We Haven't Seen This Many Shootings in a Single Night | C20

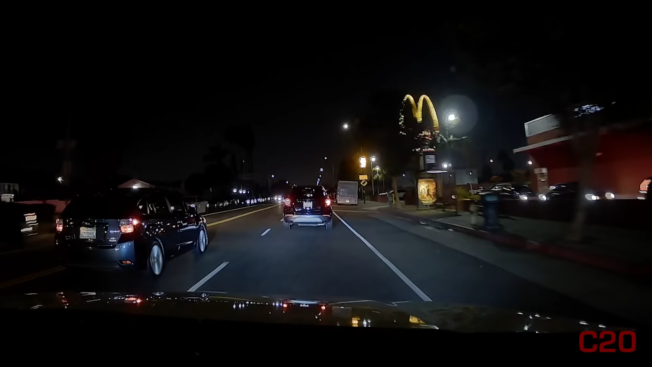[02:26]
There is apparently a news chopper, it looks like, overhead. I think that's a news helicopter. I'm not 100% sure.
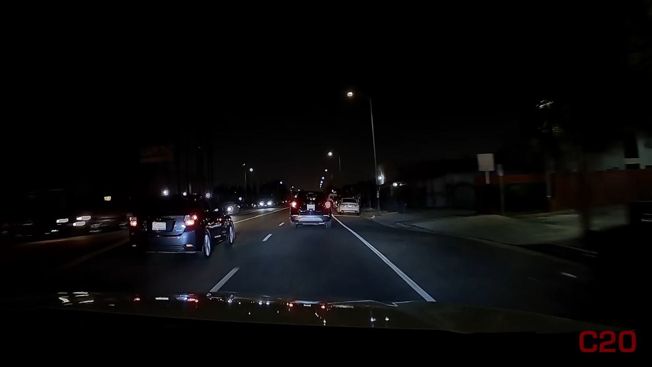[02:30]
They're kind of in an interesting spot filming over here too with the helicopters because this is the approach for LAX. That does appear to be a news chopper. It's holding pretty steady. But yeah, this is they're very much on the approach to LAX.
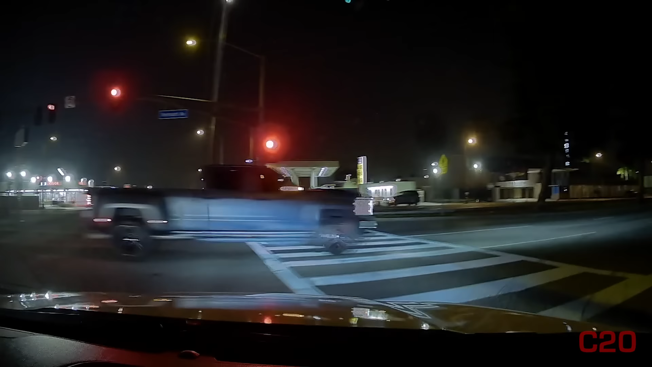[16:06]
I do smell something. might have been rubbish back there. Okay. If this is a fire, we're here, but as you guys know, most times, more often than not, it's food on the stove or something fairly, fairly lame, for lack of a better term. I don't see smoke, and we don't have high winds right now,
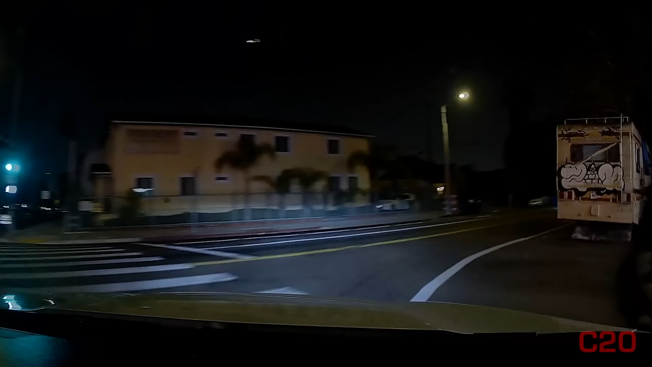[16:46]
Might have a little something. Gosh, they're fast. I thought we were gonna beat them. I was convinced. And that just goes to show, we're not even, I mean, geez, the call we were just at, what, a mile? And we were just about to get on the freeway. We're about a half mile away. And look at this, we got the whole cavalry here in front of us. And we are now behind city fire responding in. So again, when you see us showing up on fire calls, you have to realize, like, that's how fast these guys are.
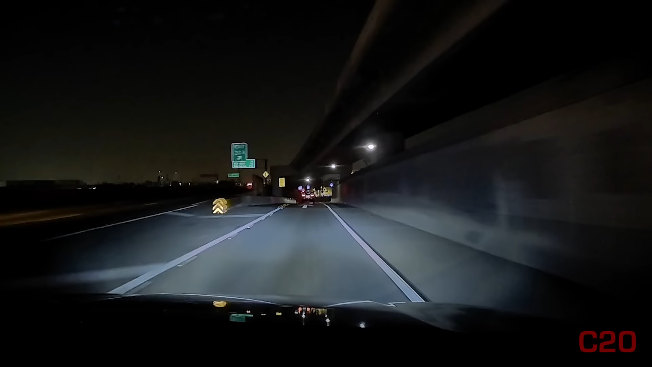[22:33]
They did cancel Heavy Rescue 3 and all of the big stuff out of downtown. That's all been canceled. But again, we're just going to continue through and see, what are these guys doing? What are you guys doing? They're digging in the street. Did you see that? They had the whole concrete pulled out. Yeah. Did you see that? Yep. What the heck? Oh. All right, 455 is code 6 with a rollover and a hydrant. I'll be out of the vehicle.
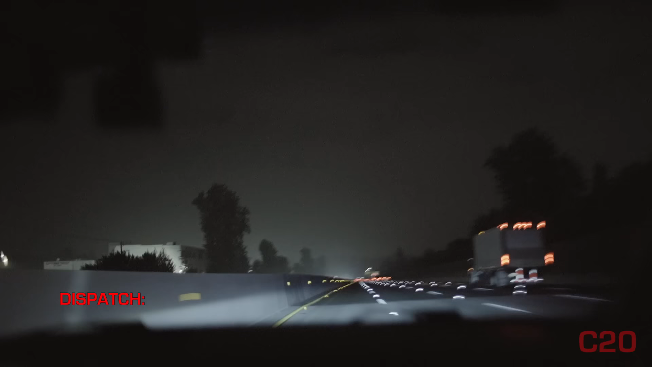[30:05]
what sounds like a shooting in progress with a victim down with CPR in progress as well.
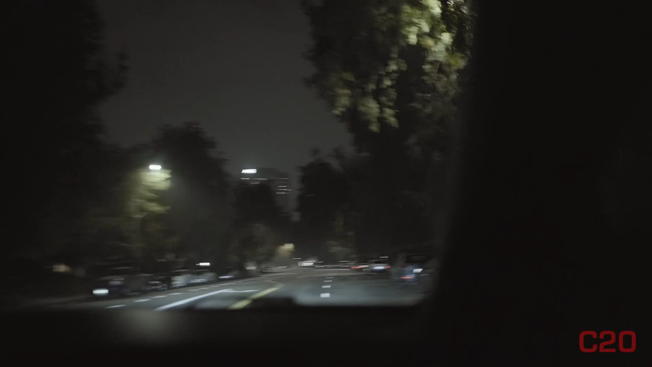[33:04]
Okay, where... 5760. Oh, there goes... Okay, there goes LAPD.
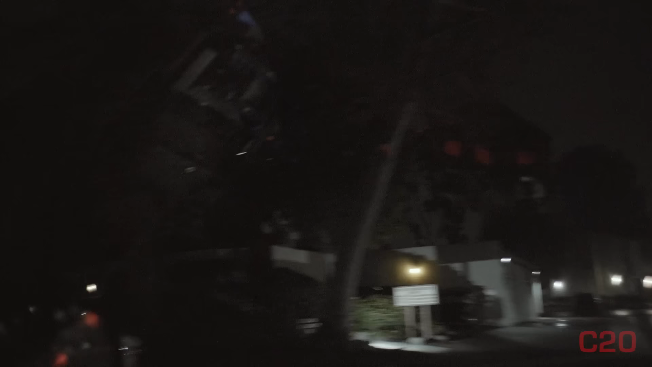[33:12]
Let's see, we're in a weird spot here. I don't know... 2104, I'm code 6, what's up? Alrighty, I don't know if we'll be able to actually get in here. I think it might be a gated...
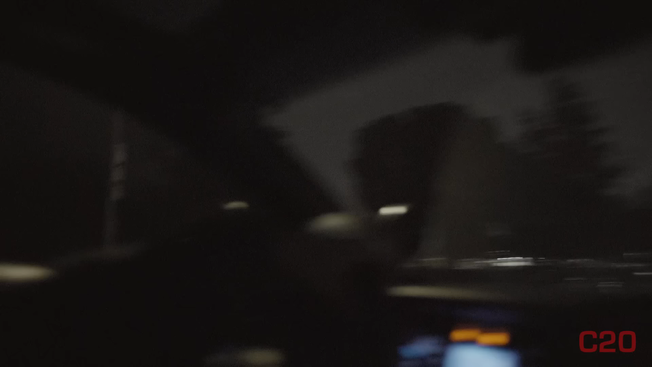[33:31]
It looks like it's a gated community slash condo kind of situation, which is fine. 73, be advised, SD is staged.
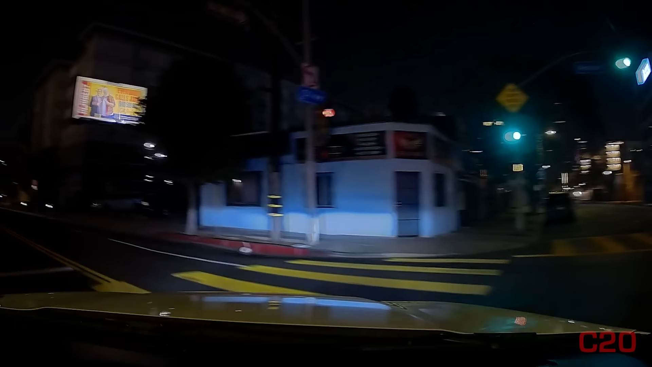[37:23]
Yeah, you got a unit there. You guys are being good after this car. It was a following of a, I think it's a code 37.
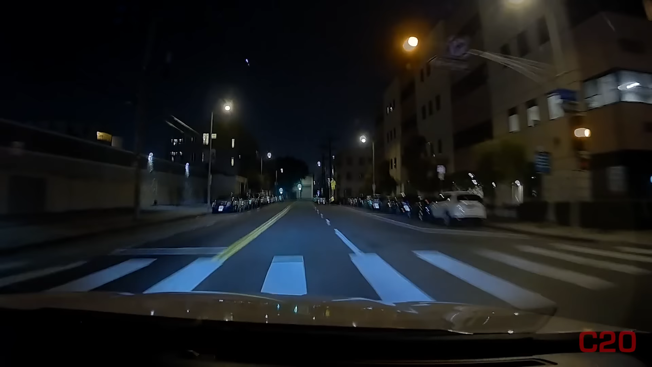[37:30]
It's a stolen vehicle. Yeah, it was heading toward us, and then they ended up stopping. We were waiting to see if they were going to take off. But They did not. They decided to do the right thing and stop. And I think there's a... I think there's an alleyway here. We might be able to get... Yeah, we might be able to get a view on this.
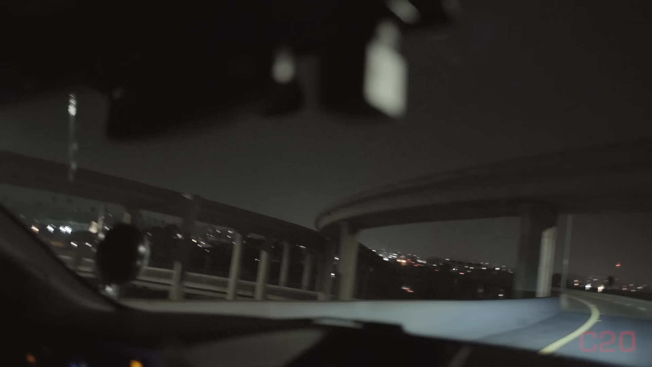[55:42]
Oof, every time we go up here, I'm like, oh man, so high up. And then we've got, looks like Caltrans over here with something. Is that a construction zone, or are they blocking for something? Oh, it's construction. Alrighty, we'll be on to the next one.